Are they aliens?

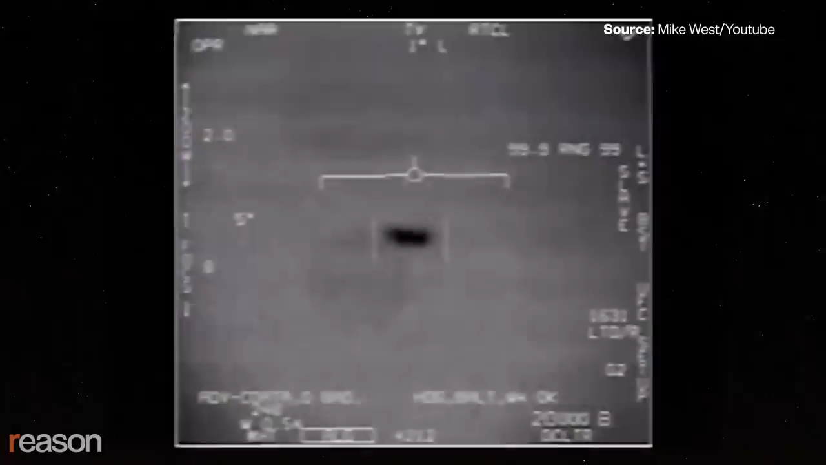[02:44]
So it's mimicking your moves. Yeah, it was aware we were there.
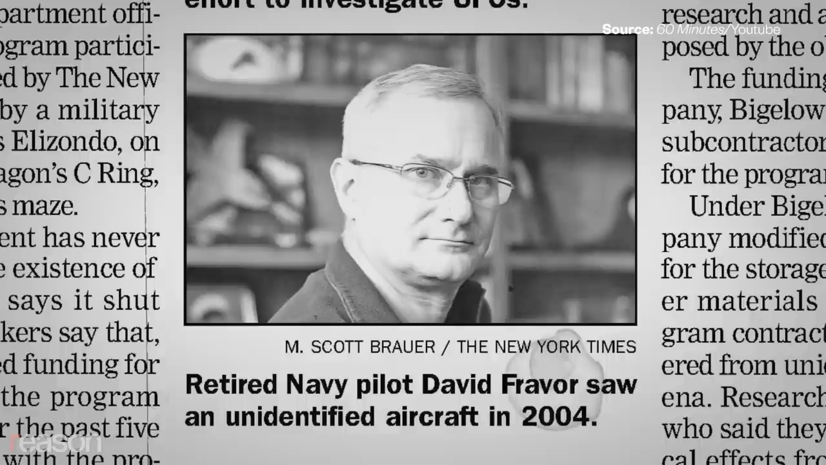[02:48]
We want to see how close I can get. So I go like this, and it's climbing still. And when it gets right in front of me, it just disappears.
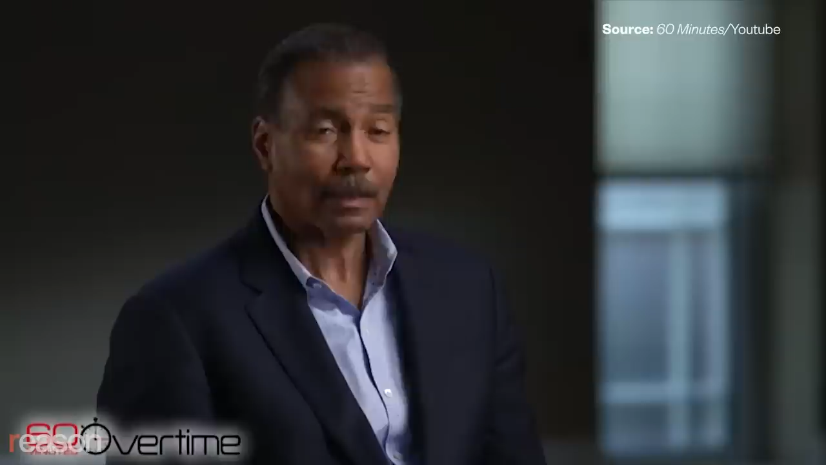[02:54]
Disappears? Disappears. Like, gone.
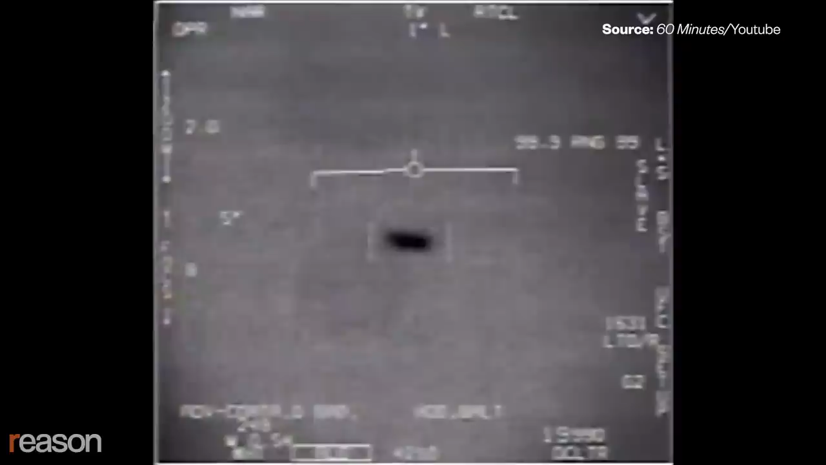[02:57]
West says that this video, now known as a tic-tac UFO sighting, can easily be explained.
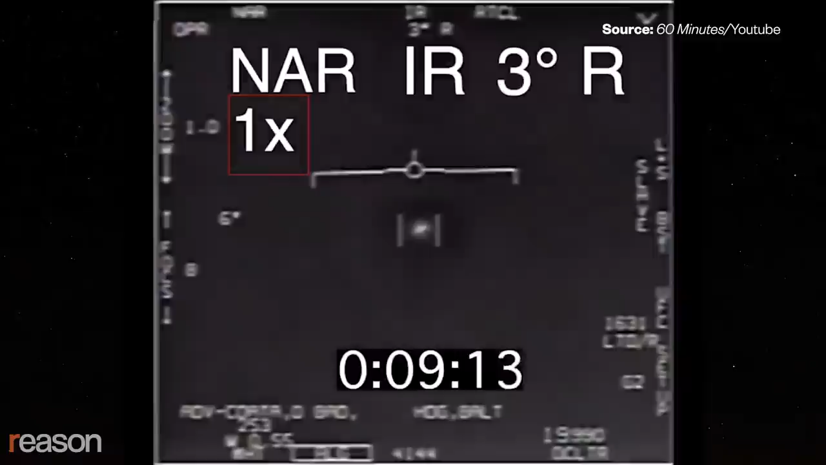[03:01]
If you actually analyze the video, you can go in and go frame by frame and look at what's actually happening. You see that every time the object moves, it's just because the camera is moving.
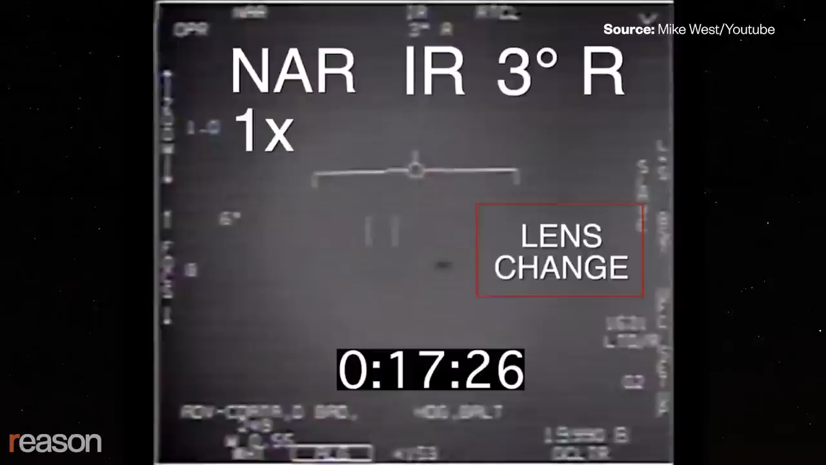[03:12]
Because every time you switch modes on the camera, it has to recapture the object, which means the object can kind of keep moving off to the side.
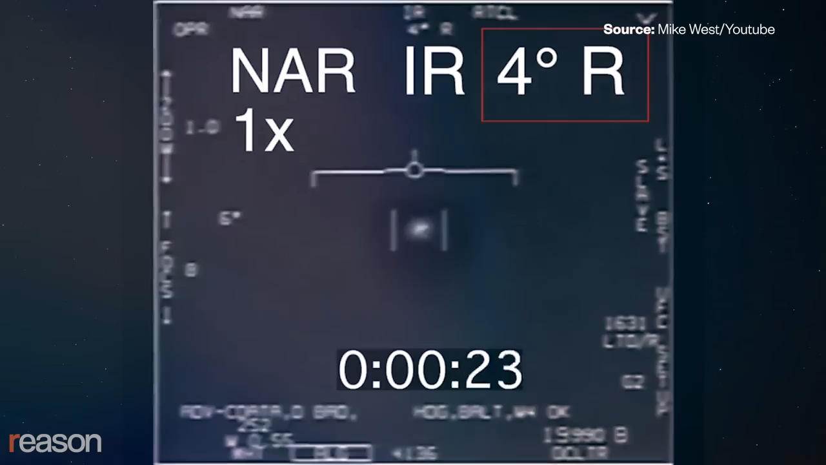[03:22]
You can look at the numbers at the top of the screen, and you see the camera's actually tracking from right to left. And at the end of the video, all that's happened is it stops tracking.
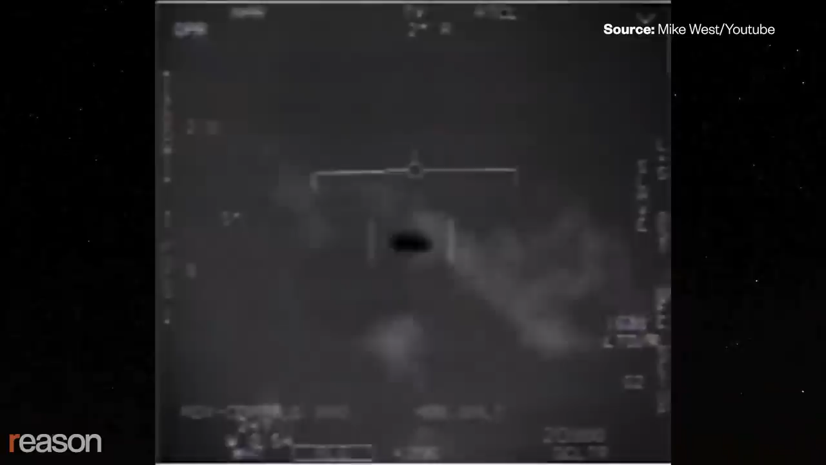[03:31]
Now, if you're following an object, like if you're looking at, say, a race car through some binoculars, and you stop rotating your head, you know,